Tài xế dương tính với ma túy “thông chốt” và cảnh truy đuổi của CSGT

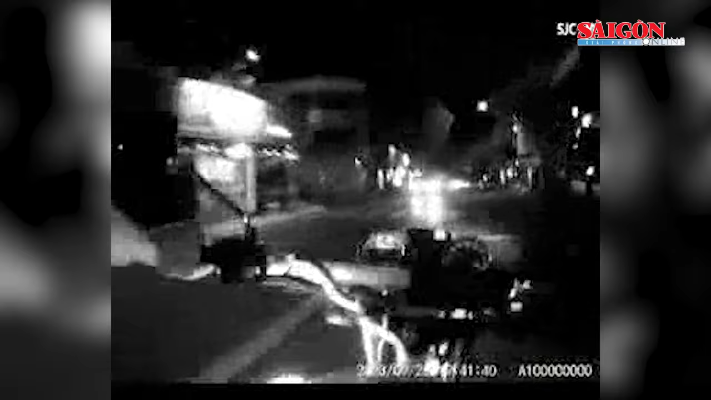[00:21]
Nhưng ông này bất ngờ tăng ga, lao về phía lực lượng làm nhiệm vụ rồi bỏ chạy.